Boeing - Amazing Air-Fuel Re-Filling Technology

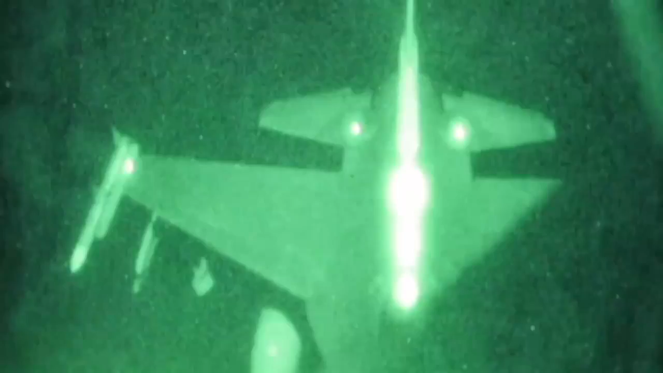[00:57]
We would have a single light on the tip of our boom to be able to see what's changed.